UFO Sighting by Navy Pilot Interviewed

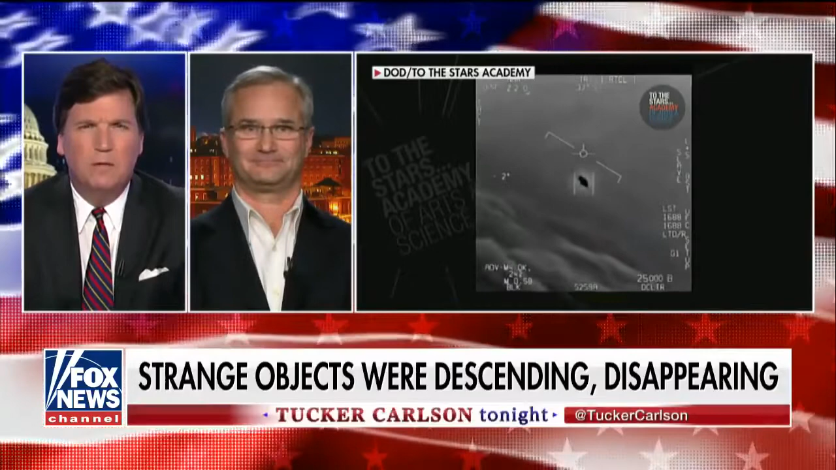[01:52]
Oh, well above supersonic. It like a bullet out of a gun, it took off. So from what you know about aerodynamics, mechanics, physics, should this be possible what you saw? Not with the technology that we have today. Not at all. Even now, even 13 years later, is there anything that you know of capable of this kind of behavior? No, there's nothing I know of.
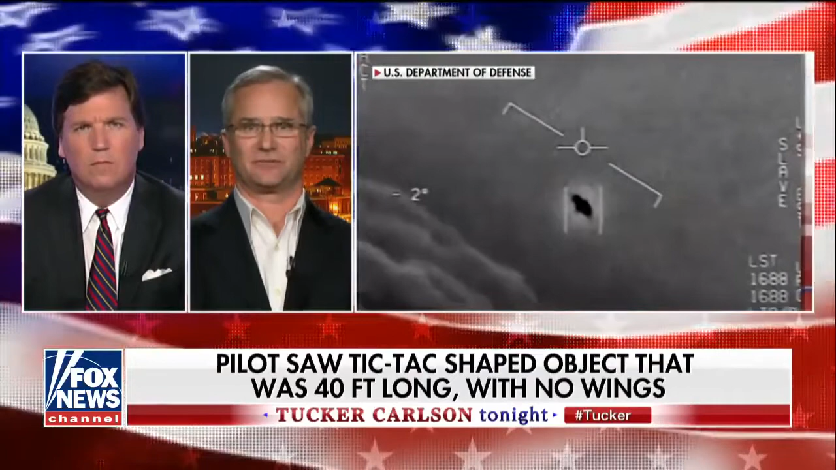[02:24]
I mean, this, when you look, when we saw the video with the IR, it has no exhaust, you know, no discernible things of anything form of propulsion.
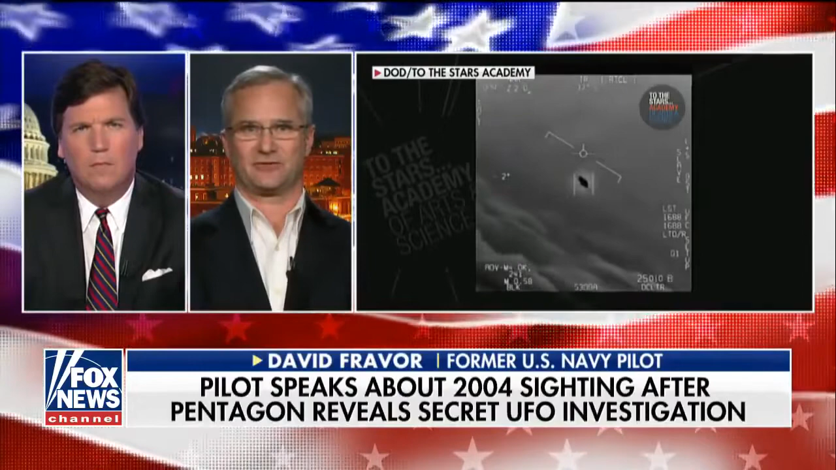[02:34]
And this thing came from a dead hover over the water, just kind of moving around to a climb up to about 12,000 feet to rapidly accelerating away in a climb. And in less than two seconds, it was gone. And you figure you're talking 50 miles of visibility and you can easily see an object that size easily out to 10 miles and it just disappeared in seconds. Could, I mean, what would be the effects on a human pilot of the g-forces involved in that altitude change? Well, the altitude wouldn't be bad. It would be the acceleration of the object. Right.